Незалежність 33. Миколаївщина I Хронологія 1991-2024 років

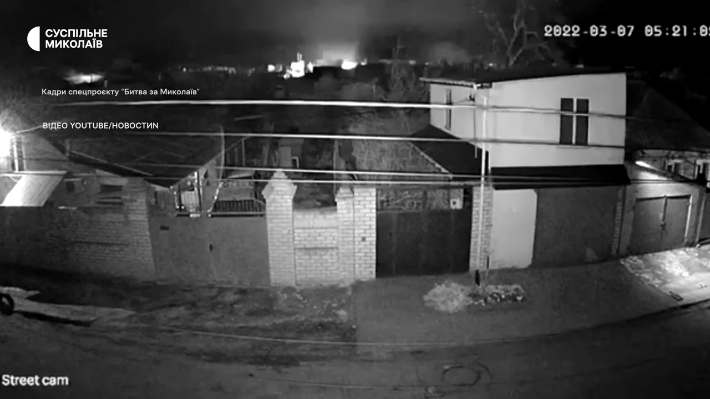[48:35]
У ніч проти 7 березня російські війська здійснили масований артилерійський обстріл Миколаєва.